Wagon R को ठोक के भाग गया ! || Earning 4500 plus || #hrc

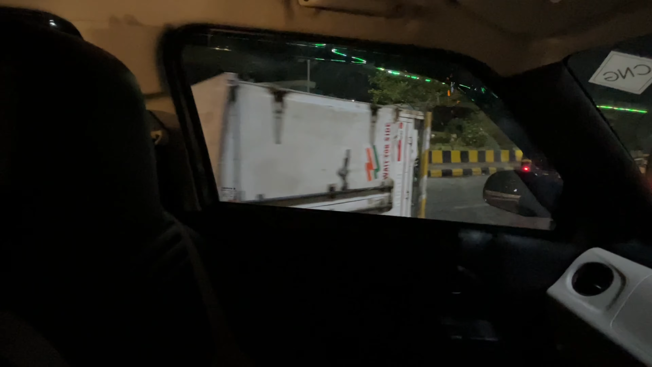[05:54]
भाई ये देखो पूरा टेम्पो ही जो है ना पलटी हो गया है। भाई चेक किया मैंने, पूछा ना भाई, बहुत ही ज्यादा ओवर स्पीड में था बंदा।